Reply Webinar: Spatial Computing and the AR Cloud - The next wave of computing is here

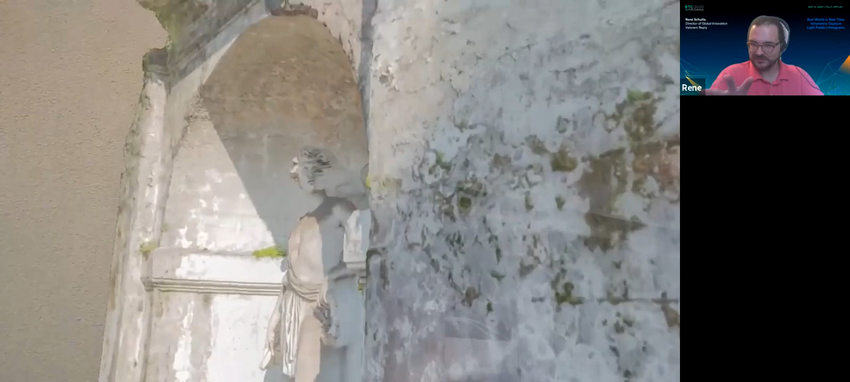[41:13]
But there's a real business case. Again, photogrammetry, if you're not familiar with that, basically what it does is you take a ton of photos,
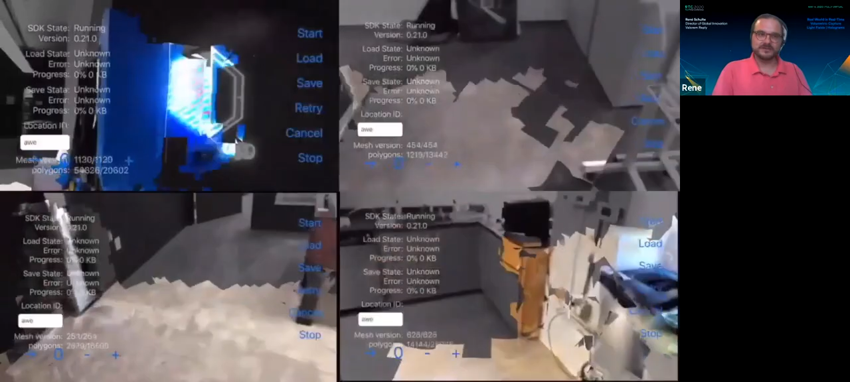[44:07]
And they're doing all a little scan of a certain area, right?
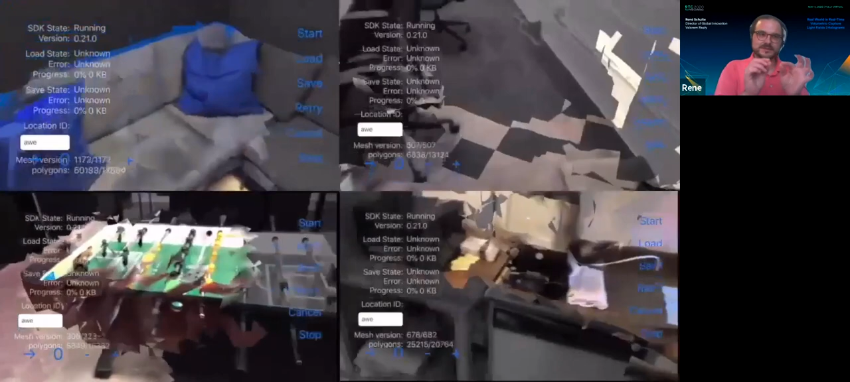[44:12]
They're all creating a little puzzle piece of the whole thing, of the whole office in the end, right?
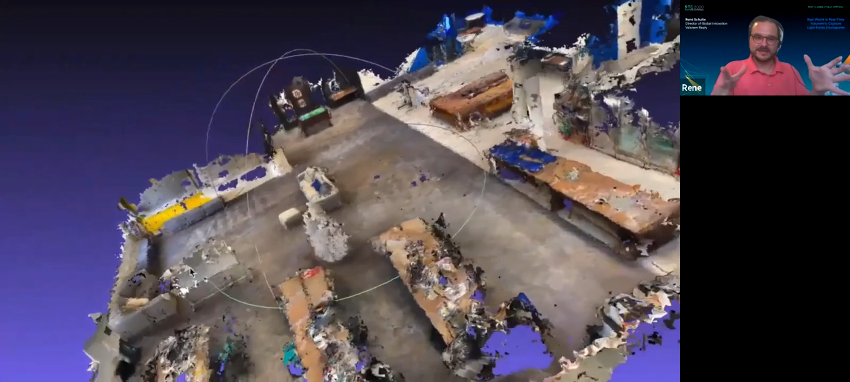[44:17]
And then, you know, the power of the AR cloud is taking, you know, the siloed from each device, all these experiences from each one,
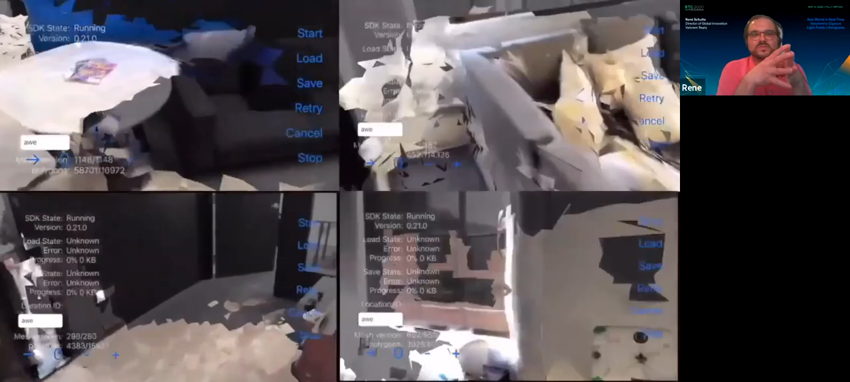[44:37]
And then, you have this digital twin of your real world, which you can, of course, use as a 3D capture, which is already pretty great.
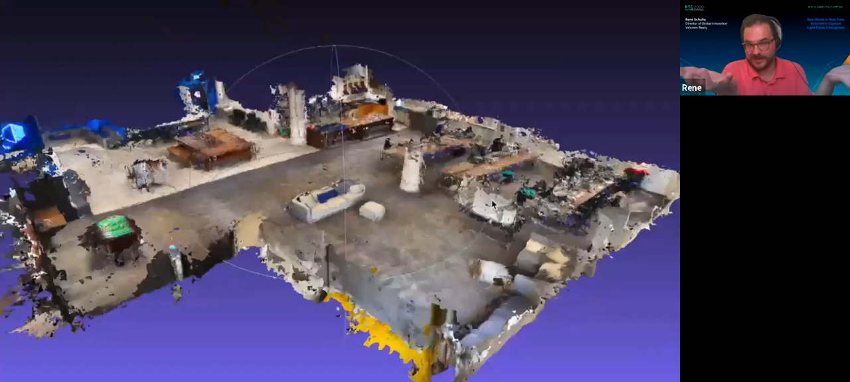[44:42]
But even nicer is you have the reference.
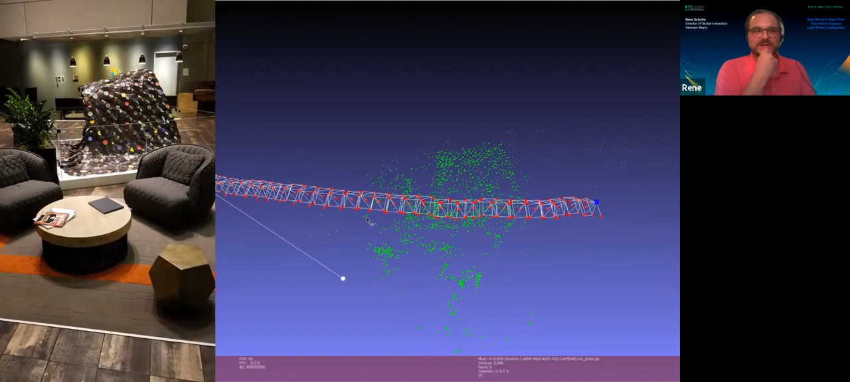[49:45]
Here's another one where you can actually see what kind of data it captures, because you might wonder, well, if you're doing all this computer vision stuff, it basically analyzes camera frames.
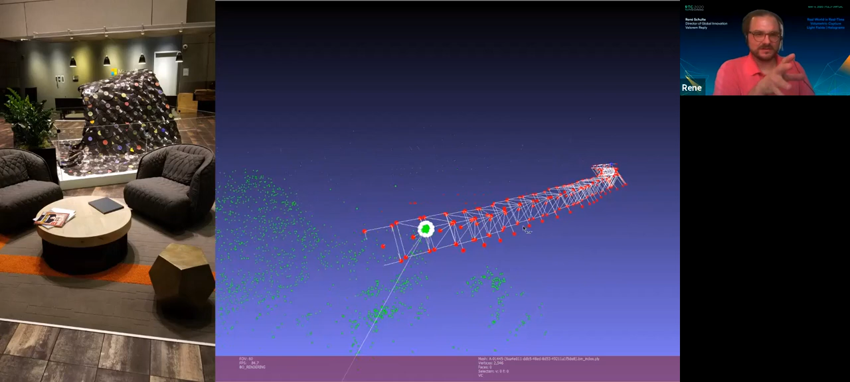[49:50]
What happens with all that camera data? I don't want to send it to the cloud, right?
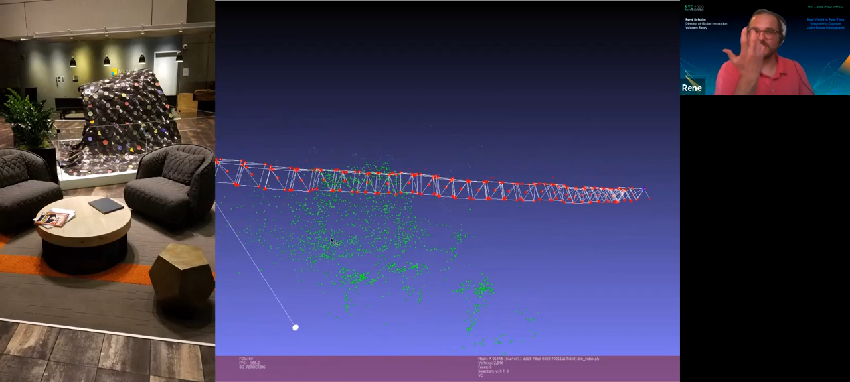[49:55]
Because we need to think about privacy and security. And I can only speak for the ASA team,
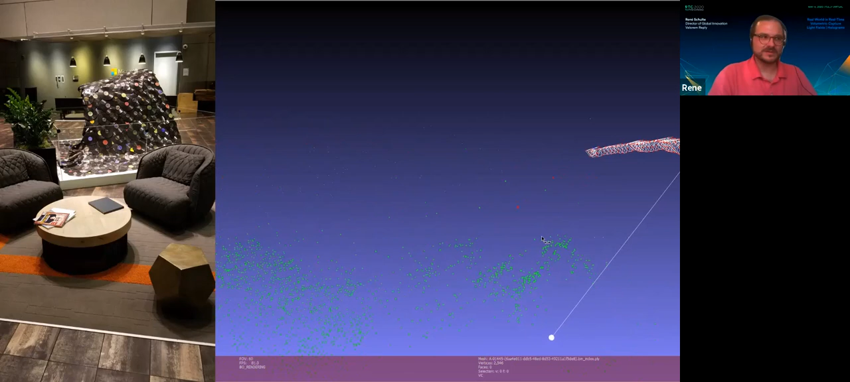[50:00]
because I know them very well, and I know they pay so much attention to privacy and security. I cannot speak for all the big companies that might be doing something else. But with ASA, no camera frame is leaving your device. It does the camera processing on the device itself. What you can see here on the little video, these rectangles with the red dots, these are the camera frames. So this is how the thing moves through the scene, the device moves through the scene. And what it's extracting from these camera frames on the device, right, is these green dots.
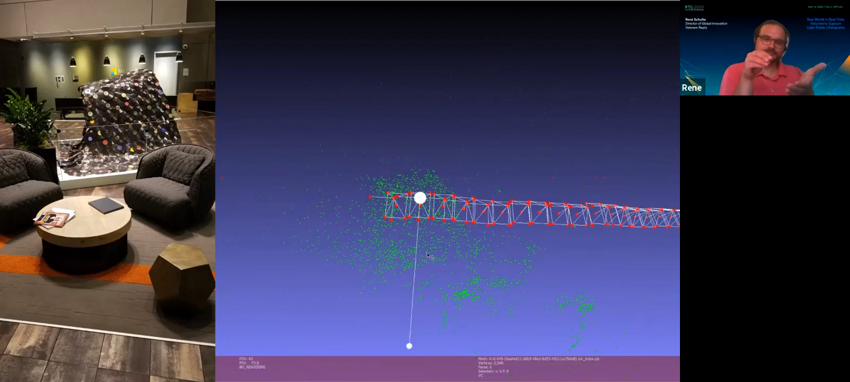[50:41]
These are so-called feature points. And a set of these feature points basically makes up an anchor. And this is, you can also call it a sparse point cloud. But basically, this is the identification for the real world spot you can see on the left side. That's a scene, basically, in the real world. And this is the extracted feature points, right? You cannot make up the real world out of that. And so only these set of feature points being uploaded to the ASA cloud servers. And actually, what they do there is they do a spatial hash. So they generate a hash value, which is spatially aware.
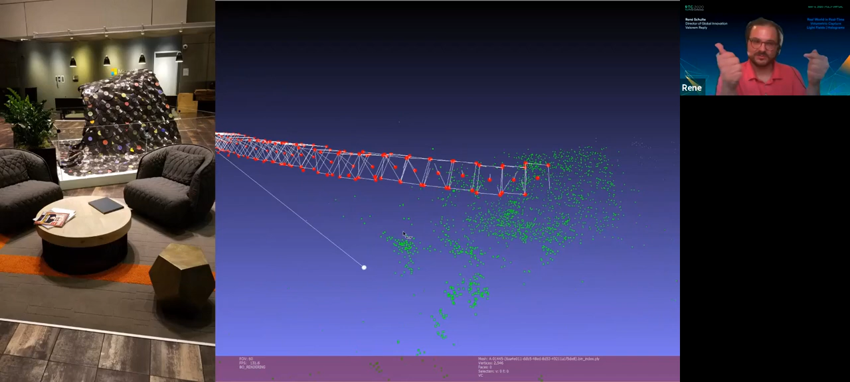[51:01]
So you compute the distance basically later on when you relocalize. And, you know, can see, okay, what is the probability that it's the same spot? And that works amazing well.
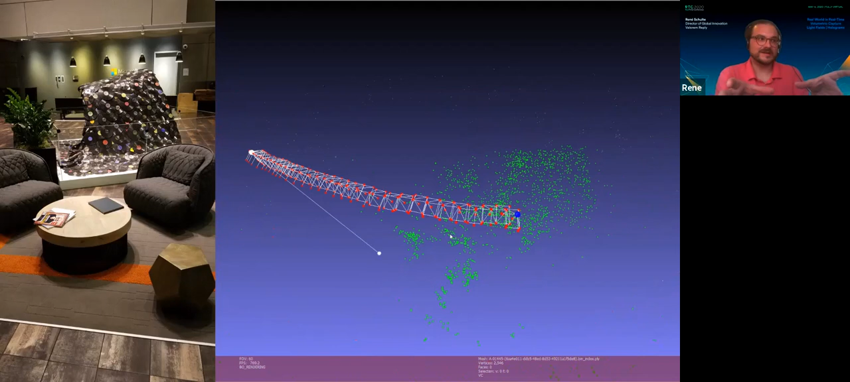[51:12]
So, again, even in the cloud servers, they're actually just storing a spatial hash, not even these feature points sets. There's no way to reverse engineer from that, at least not now, right? Might change with quantum computing, but that's a different topic for another webinar, maybe.